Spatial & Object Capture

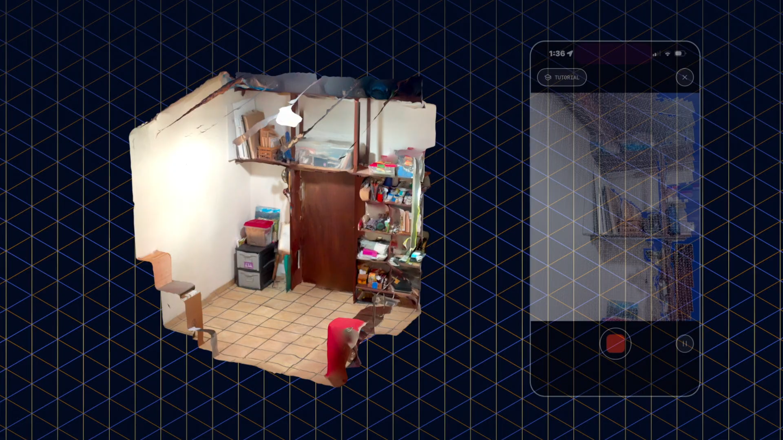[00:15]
Whether it's an apartment building, warehouse, or factory floor,
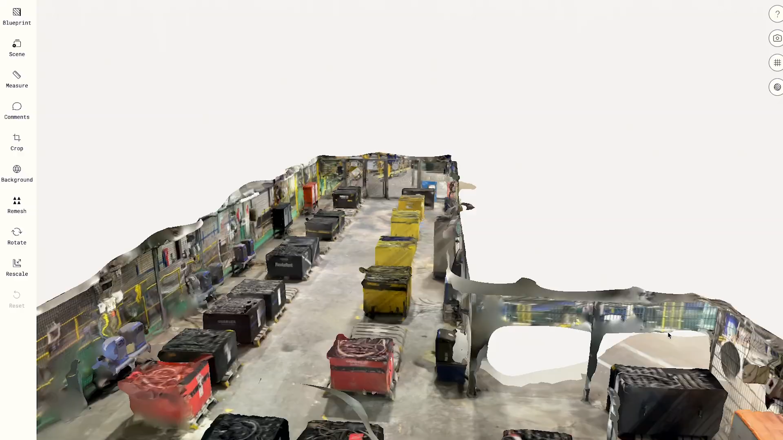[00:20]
Space Mode creates detailed 3D models in minutes.
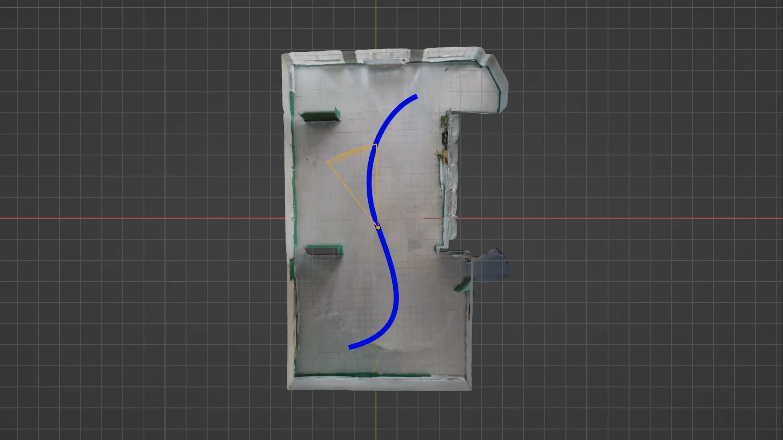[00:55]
You'll be able to capture more angles that way.
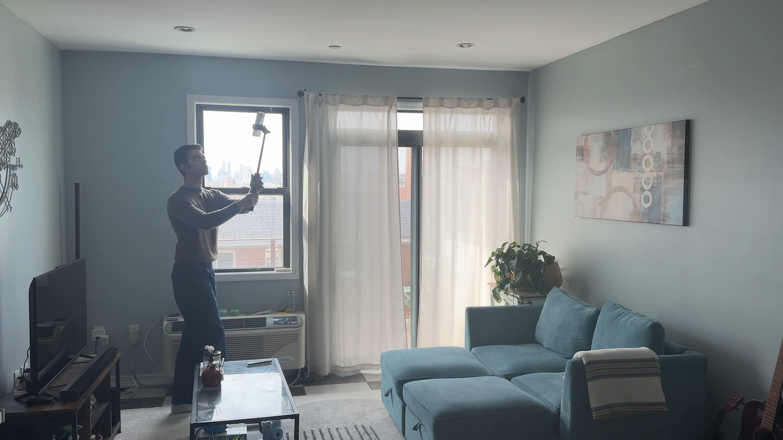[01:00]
For tall spaces, you might use a selfie stick so you can get high corners in the tops of fixtures.
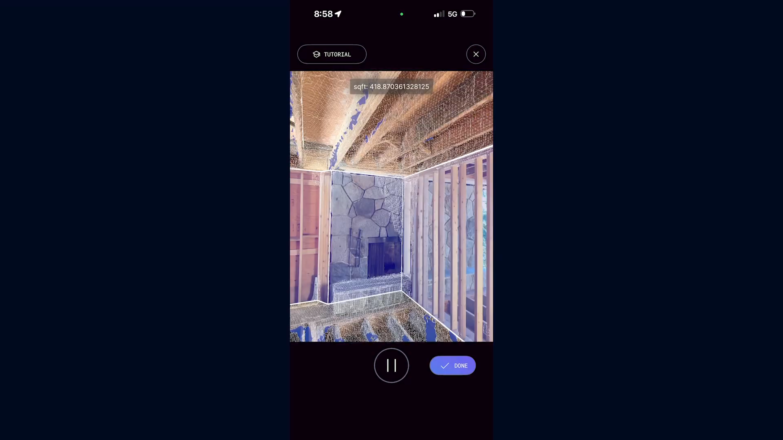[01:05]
When in doubt, depend on our new AR Mesh Guide, which can help you keep track of what you scanned so you don't miss an inch. Object Mode is designed for capturing smaller items using photogrammetry or Gaussian splats.
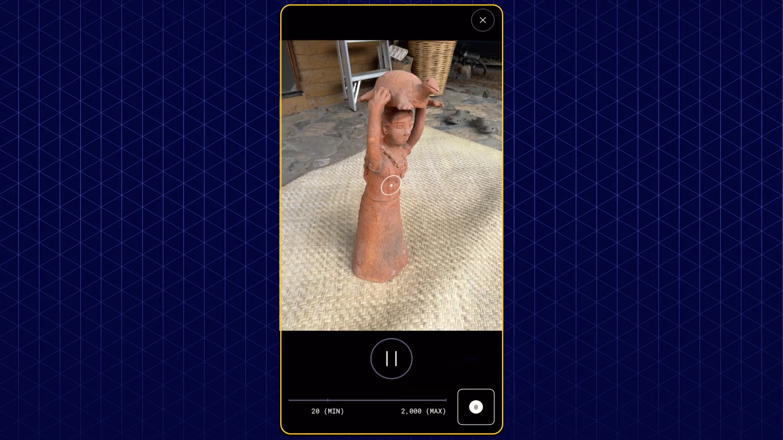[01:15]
By taking video or multiple overlapping photos, Object Mode reconstructs a detailed 3D mesh with realistic textures,
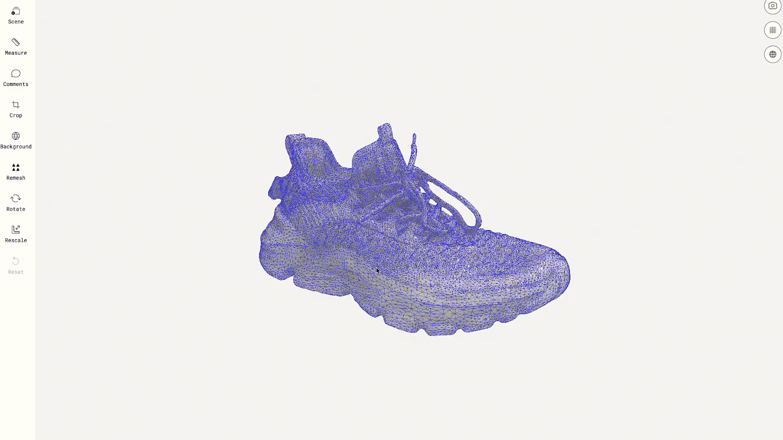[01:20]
meaning it's perfect for product design, e-commerce, or creating assets for games and VFX.
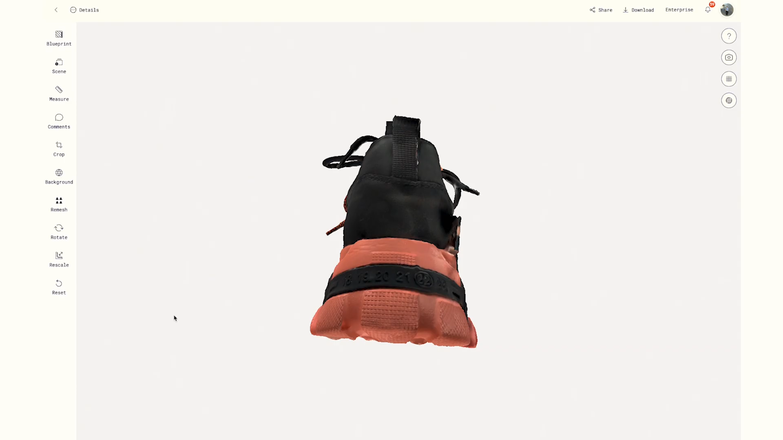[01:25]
For the best results, keep your object stationary and place it against a solid, neutral background.
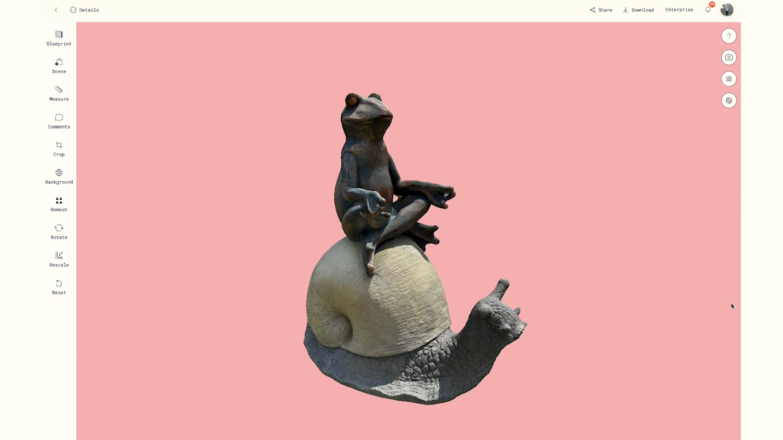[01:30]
Use even lighting and avoid reflective or transparent materials, which are harder to capture.
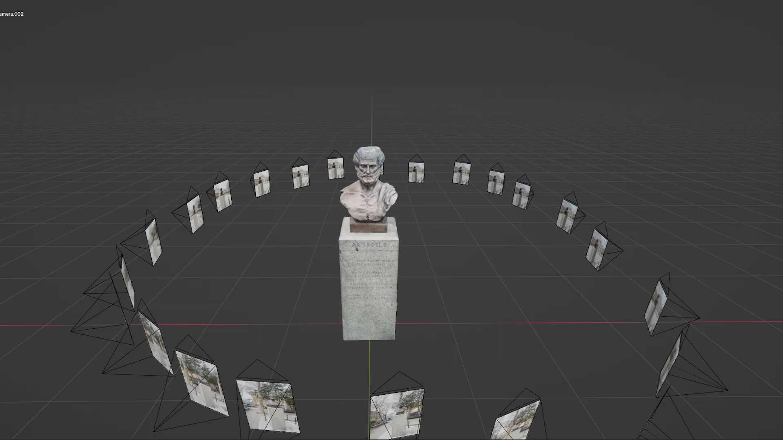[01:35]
Maintain a steady distance as you circle the object. Need an assist?